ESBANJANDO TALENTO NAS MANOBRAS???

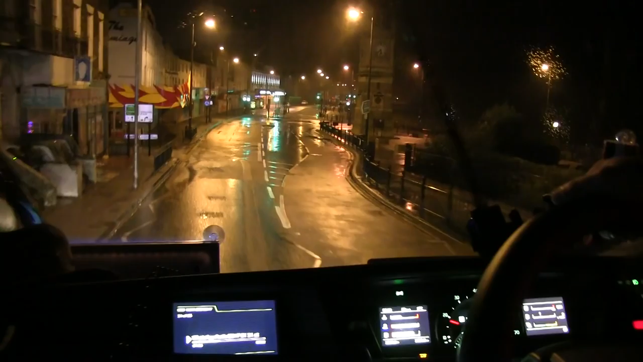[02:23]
Tá. Aqui é a praia. O mar tá bem aqui do lado, mas obviamente, né? O morcego não vê o mar de noite, né? Mas tá bem aqui a praia aqui, ó. O mar tá aqui, ó.
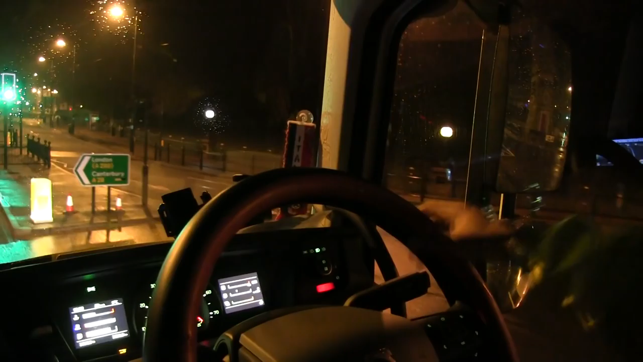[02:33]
E o legal daqui que é areia, ó. Dá pra ver a areia bem arrumadinha aqui na frente aqui, ó.